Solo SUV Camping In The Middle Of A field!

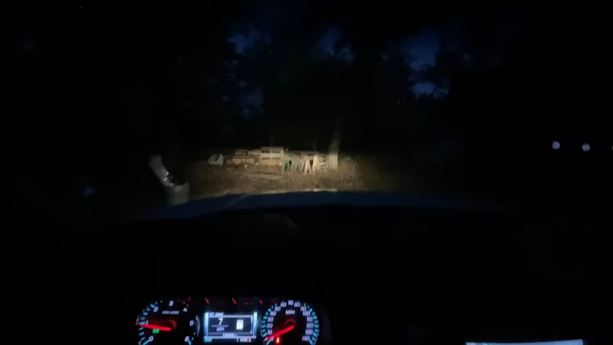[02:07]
This looks like a good spot to park right here. Hell yeah.